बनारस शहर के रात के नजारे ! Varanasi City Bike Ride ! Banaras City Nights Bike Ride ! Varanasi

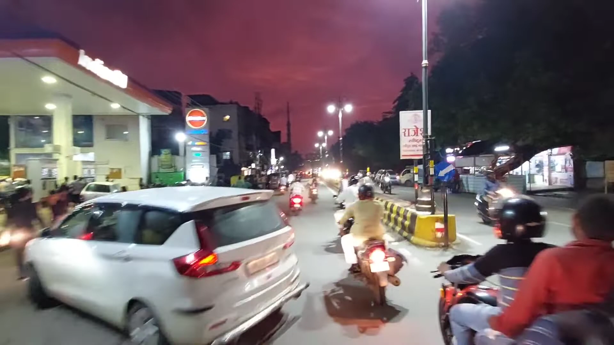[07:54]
पेट्रोल पंपस यह सटा हुआ वानार्शी का सबसे प्रसीद जो कि टकसाल सीनेमा भी था जो कि अब बंद हो गया है लेकिन उस जमाने में बहुत ही ख्यमज था और दाहिने साइड में आप यह देख रहे हैं जो पेड़ लगा हुआ है यहाँ है ताज होटल का और दोस्तों आगे ही एक तुर महानी है जो कि वारांसी केंटु मेंट के लिए चला
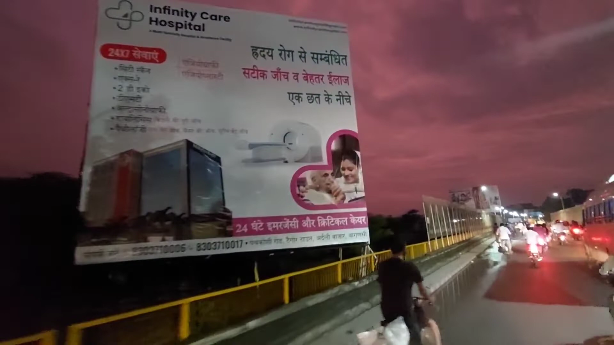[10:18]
रिख तो यहाँ जो आप देख रहा है यहाँ है
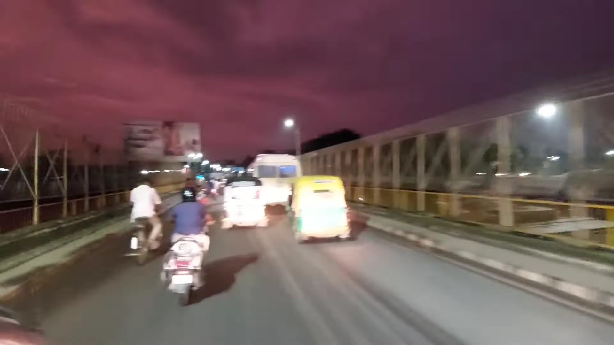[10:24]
गरुणा पूल यहाँ पूल जो की इसी के दाहिने
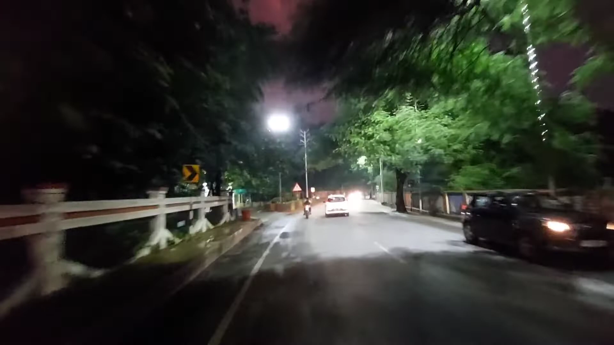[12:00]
तो दोस्तों यह दाइरे साड वाला प्यो रूड है यह डीयम आपिस के लिए चला